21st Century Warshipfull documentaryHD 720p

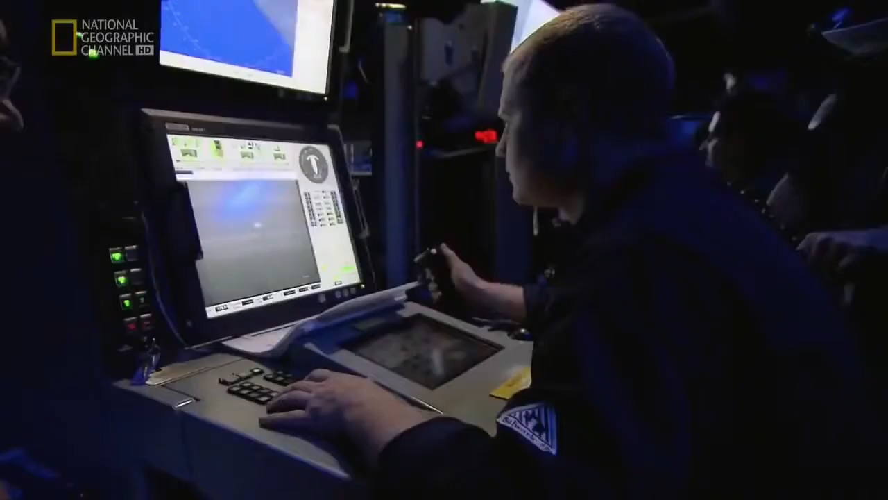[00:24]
We're green range to kill it.
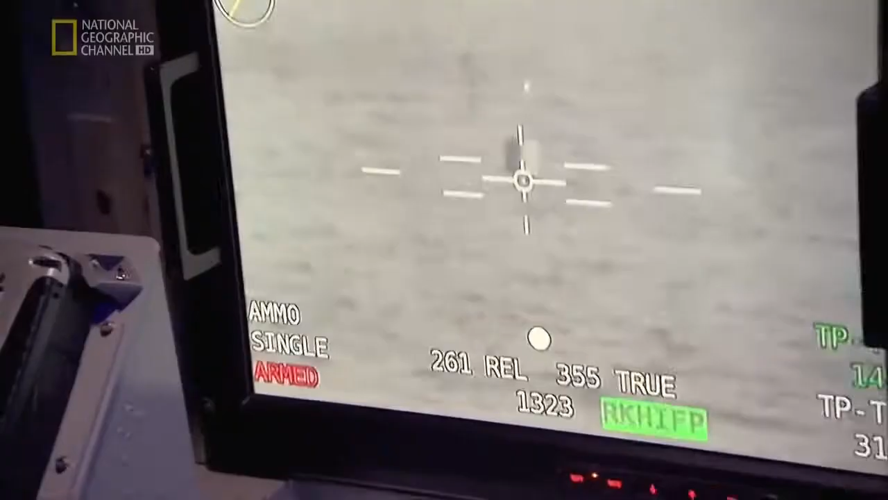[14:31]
Nice. Something five round burst eye. I think you're just gonna keep punching holes in.
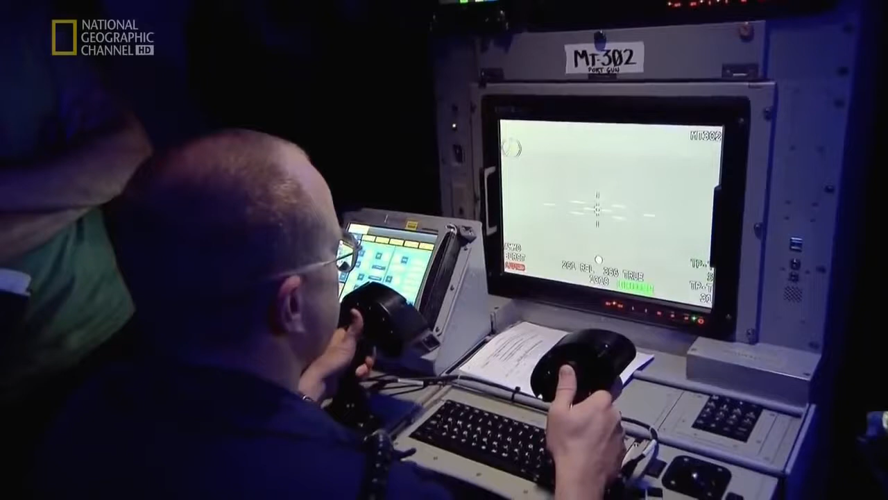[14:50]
Right there. That thing is Swiss cheese.
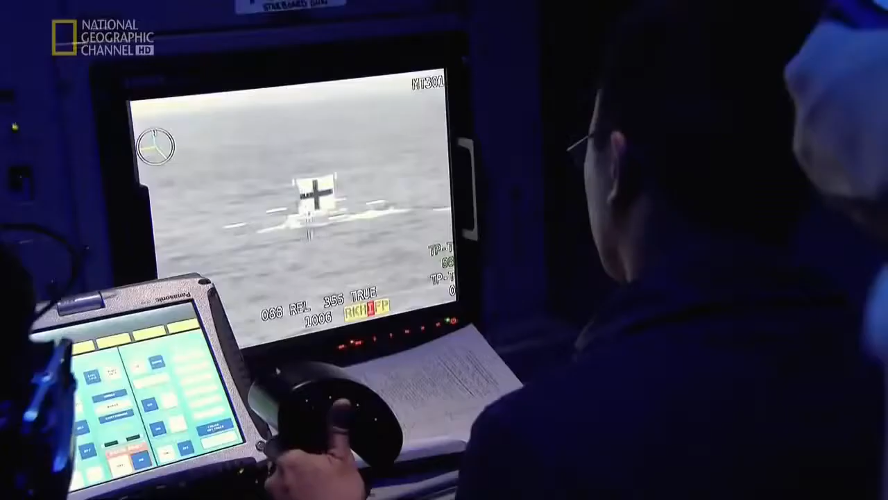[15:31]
Oh, oh, oh, go the other way.
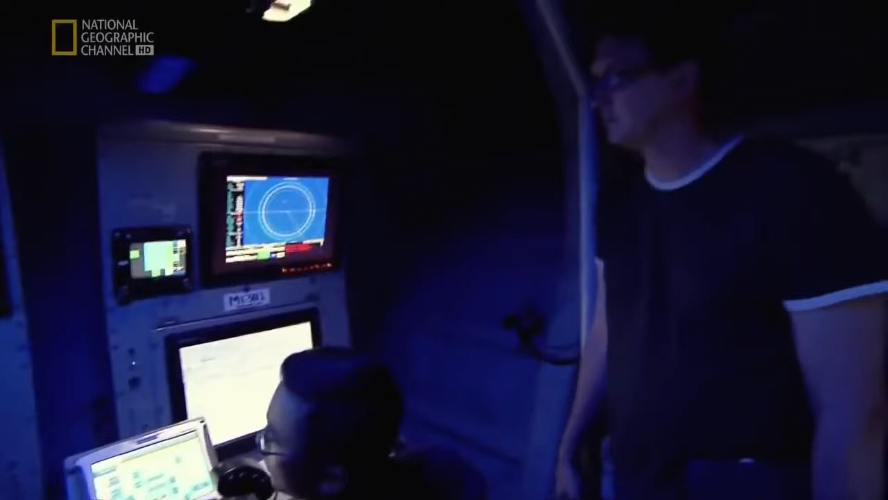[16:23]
The combat systems on the ship are incredibly complex. This is, again, a brand new ship. This mount has never been installed on a ship like this before.
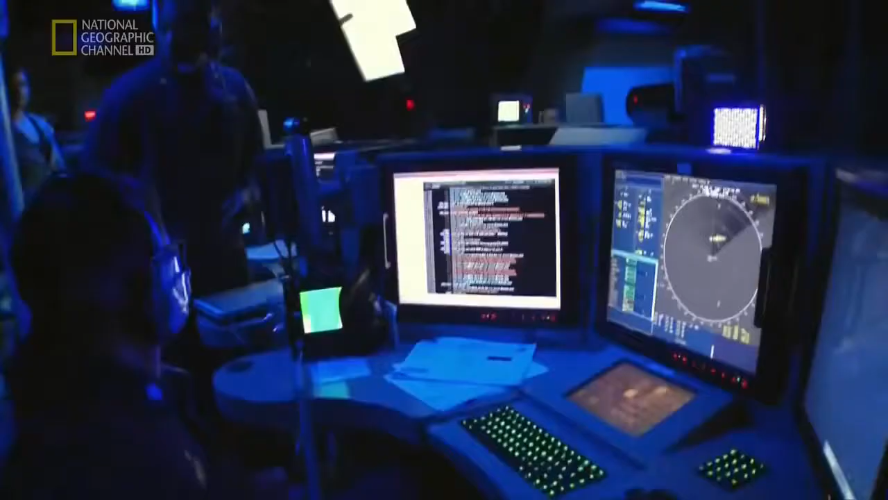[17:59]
Oh, it's shooting. Man, it's gonna shoot. Uh-huh. Know that.